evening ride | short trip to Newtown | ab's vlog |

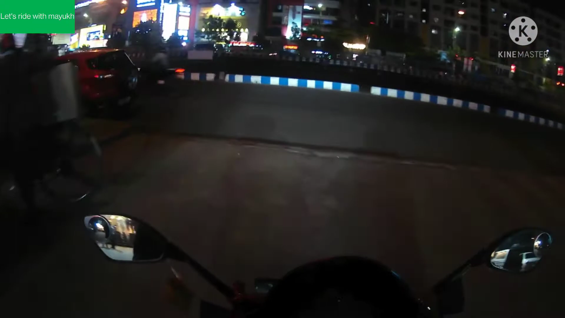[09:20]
বাই বাই ABS। বেশ ভালোই ঠান্ডা লাগছে, আসার সময় অতটা ঠান্ডা লাগছিল না কিন্তু এখন বেশ ভালোই ঠান্ডা লাগছে।
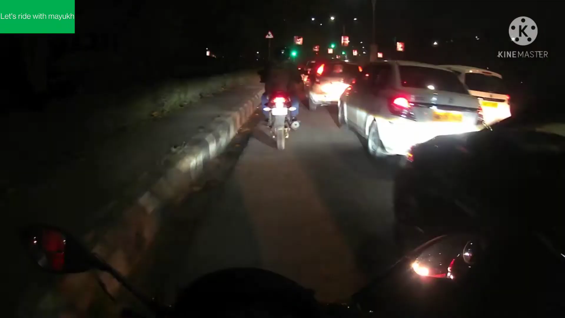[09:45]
গাইস এয়ারপোর্টের রাস্তায় জ্যাম দেখো যাচ্ছে, এখন বাজে রাত 8:55, তাতে শনিবার, তারপরেও এই অবস্থা। আমাদের বাইকের এই একটা সুবিধা, অল্প জায়গা থাকলেও আশপাশ দিয়ে আমরা বেরিয়ে যেতে পারি।
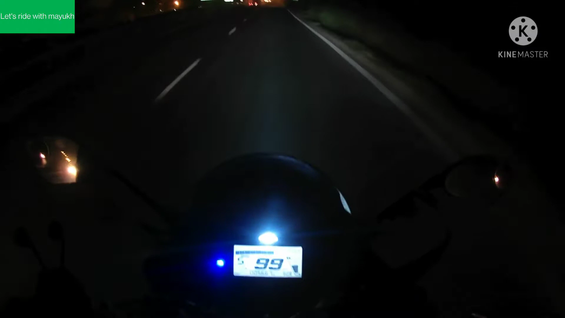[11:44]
এখান থেকে আমরা নিয়ে নেবো লেফট টার্ন, লেফটে নিলে ডানলাপ, রাইট সাইডে চলে গেলে বালি ব্রিজ দক্ষিণেশ্বর।
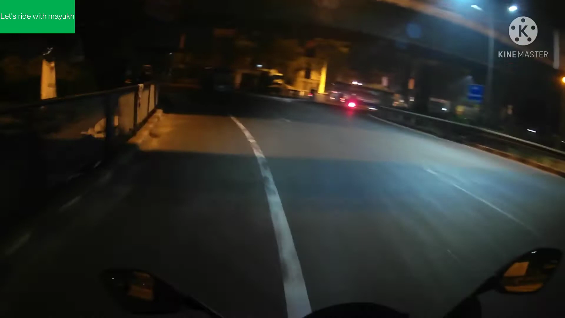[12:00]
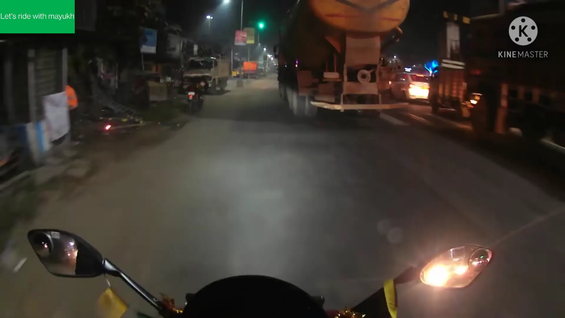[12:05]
গাইজ আমরা এখন এসে গেছি বিটি রোডে,
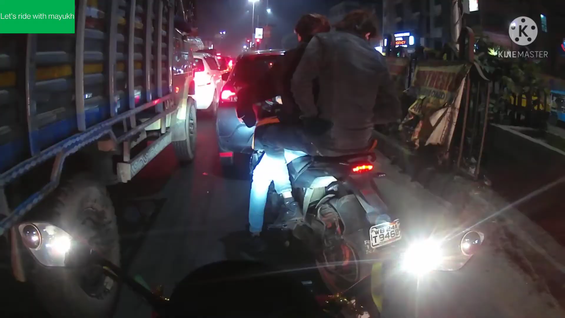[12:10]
এটা হচ্ছে রথতলার সিগনাল। এখান থেকে রাইট টার্ন নিয়েও যাওয়া যাবে, কিন্তু ওইদিকে রাস্তায় কাজ হচ্ছে বলে রাইট টার্ন না নিয়ে সোজাই যাবো, প্রবর্তক দিয়ে ঢুকবো।